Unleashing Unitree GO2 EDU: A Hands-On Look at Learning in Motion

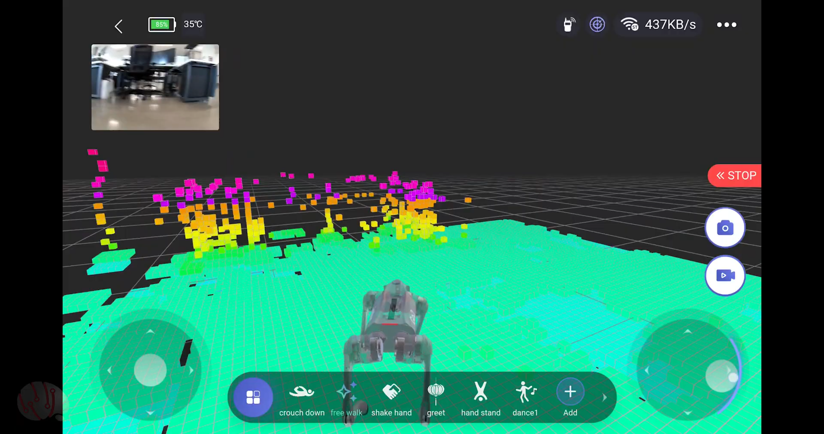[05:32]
And if I click on the top left corner I can now see through its RealSense 3D camera.